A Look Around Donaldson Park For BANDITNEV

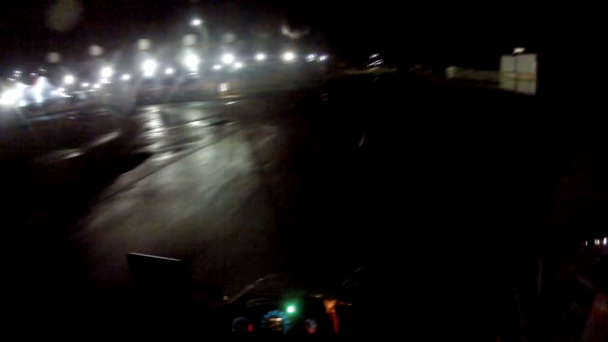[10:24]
Neville. Circus is still here. Believe it or not. This is a week after I did the last video. The circus is still here. Still alive and well. But now you can see it on the lights.
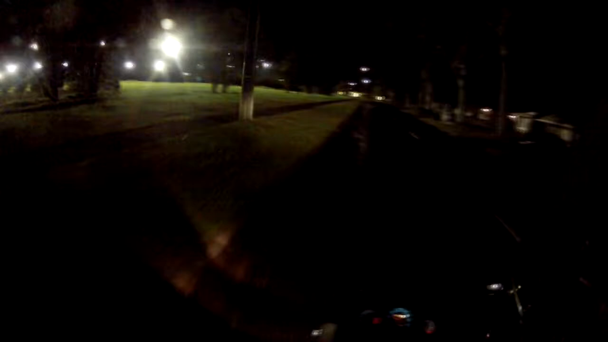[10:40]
And you probably... On TV. I don't know how you... Do you listen to it on the radio or something? I'm not sure. But this is it. It'll be going on right now. And I'm riding past. So if you can hear a bike in the background. Ready? That's me. There's probably not even a race on right now. And I'll probably just do that for no reason.
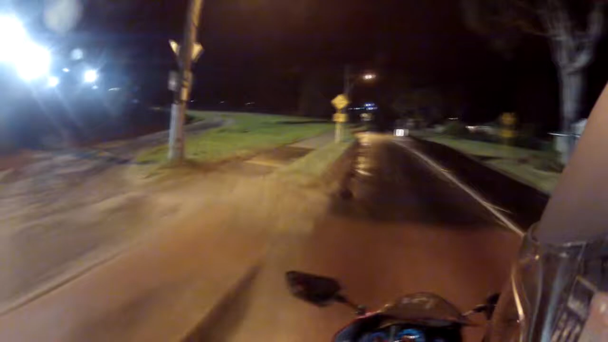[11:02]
But... There it is. Under lights. We're coming back round to the Britain roadside.
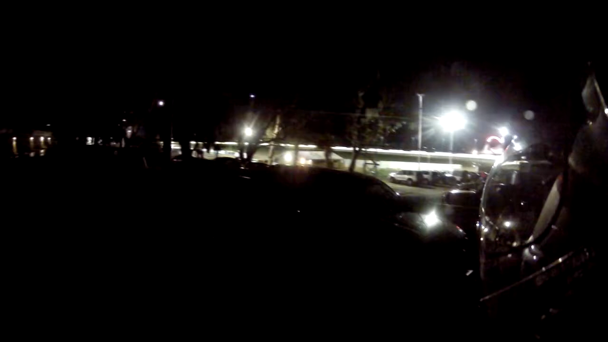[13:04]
Looks like this dude's down there getting ready. So maybe I'll catch a race. But I'm not sure. The lady's looking at me. She's like, what is this dude doing? What is that red light on his head? Is he a sniper? G'day champ.
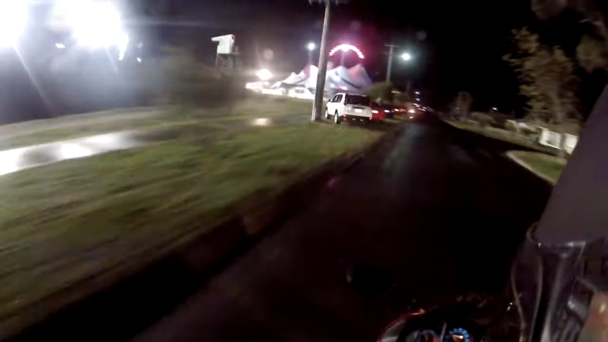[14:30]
I know the circus looks like it's on. Not getting many people, are they?